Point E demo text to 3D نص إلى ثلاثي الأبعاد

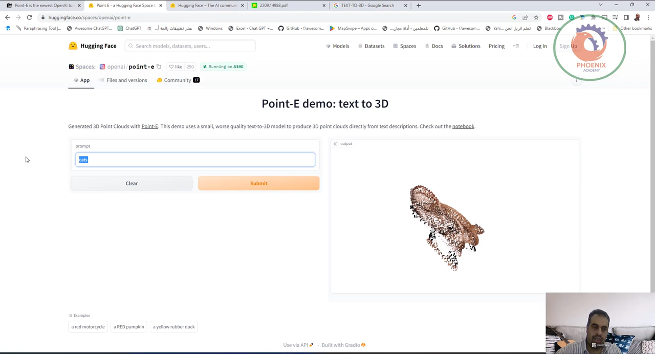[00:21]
طيب خلينا مثلا نقول له هاوس. هو بيحولها لبوينت كلاويت. من خلال حاجة اسمها بوينت اي. طيب تعال نفتح كده بوينت اي.
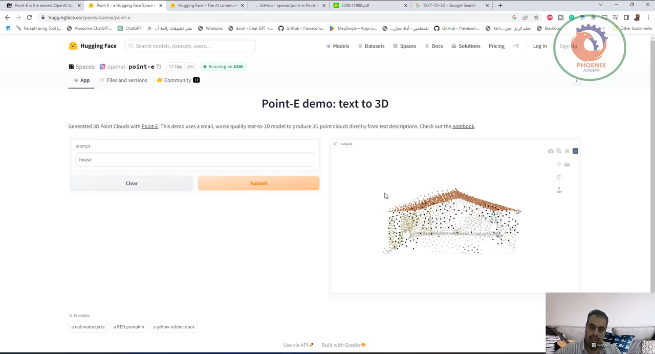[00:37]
تمام عمل لك البيت هو سري دي. تمام اهه.
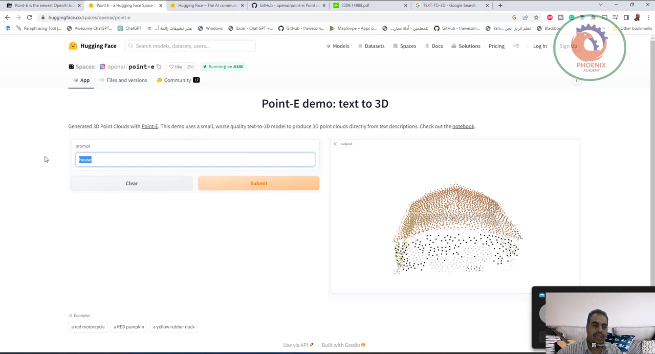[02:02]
مثلا اه. خلينا نقول له مثلا تيفي مثلا. هو يبدو يعمل لك بوينت كلاود للشكل اهو.